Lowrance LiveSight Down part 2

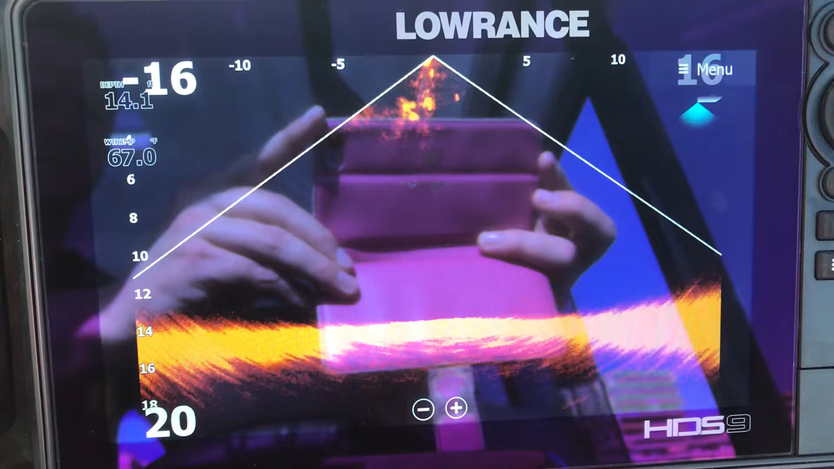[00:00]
8 would maybe a little bit slower. Okay, thank you. And the fish will not disappear that quick. Huh? It is the most slow. Most?
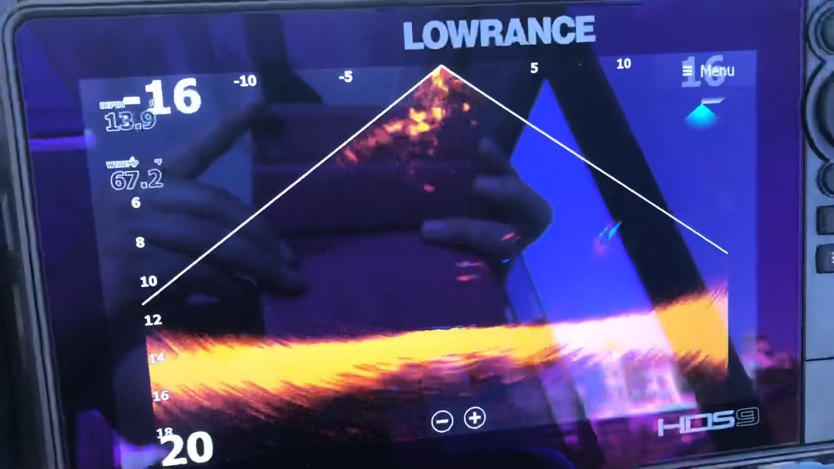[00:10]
Okay, it's good. Okay, good. There we have the fish and we have the ghost trail. And the fish and the ghost trail.